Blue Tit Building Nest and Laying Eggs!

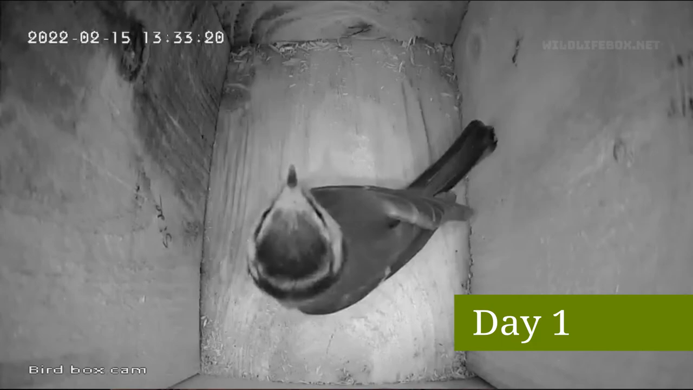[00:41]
She frequently turned up and pecked at the nest box.
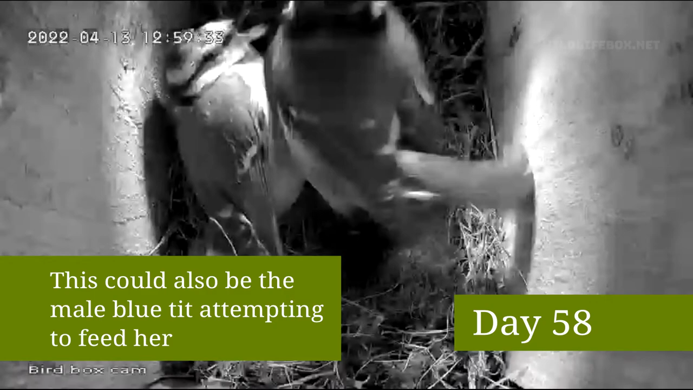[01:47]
After this I didn't see the second blue-tick enter the box.
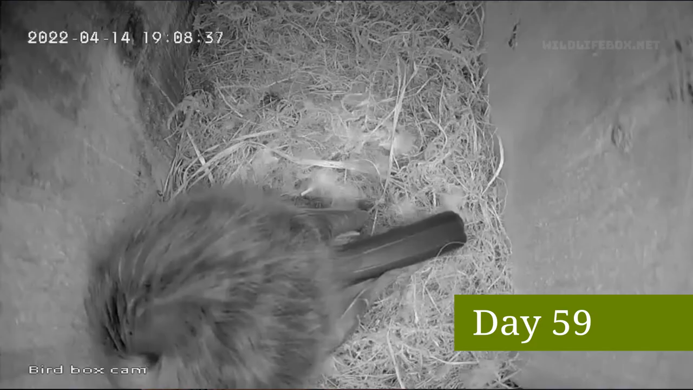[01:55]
We thought that eggs could be coming any day now and then the nest began to be lined with feathers which seemed very promising.